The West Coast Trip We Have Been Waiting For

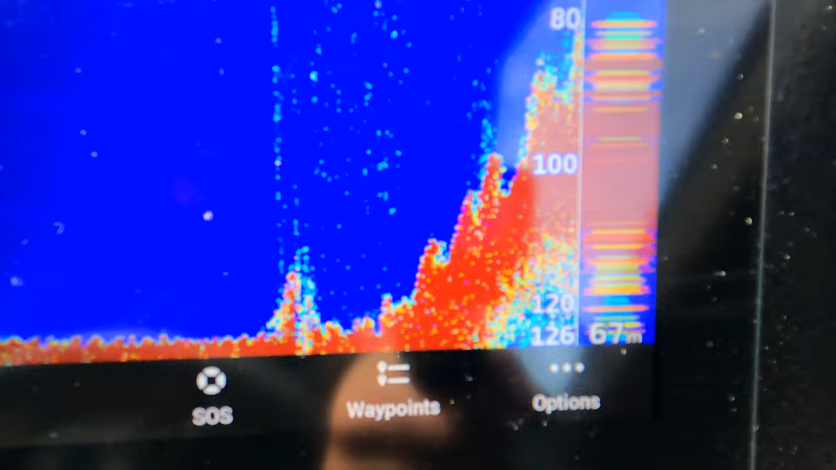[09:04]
Pretty wild bottom for the west coast. Pulling a fair few off there too.
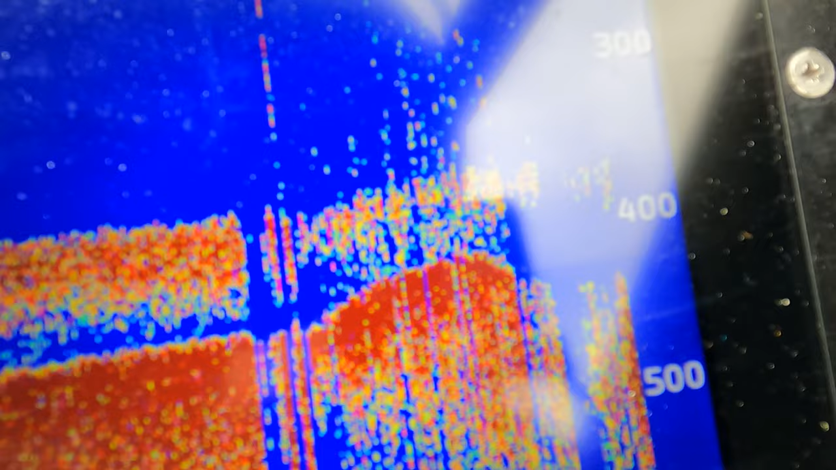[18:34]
So we're trying to get the baits and the jigs down to that lump. Heaps of scatter.
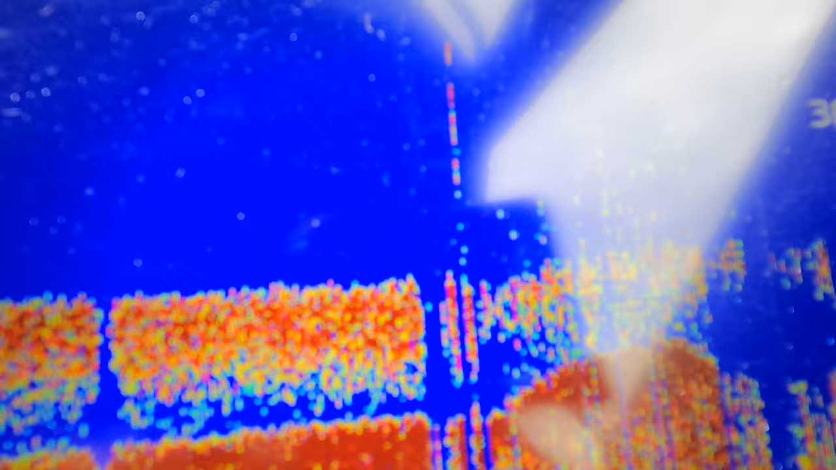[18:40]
So there's heaps of feed for them blue eye. Ethan's dropping the jig down now.